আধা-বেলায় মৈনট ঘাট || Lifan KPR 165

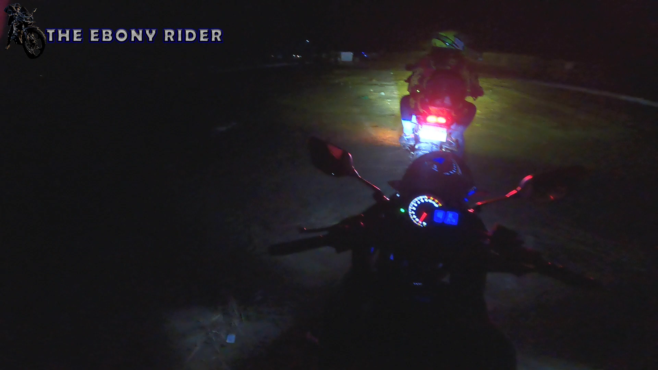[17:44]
সবাই রেডি হচ্ছে, এখন বাইক স্টার্ট দিব। তো এই আঁকা ফাঁকা পথ ধরে একটু পরে মাওয়া রোডে উঠে যাব, তারপরে তো ঢাকা। চারটা পিছনে সেফ, তো চারটা এদিকে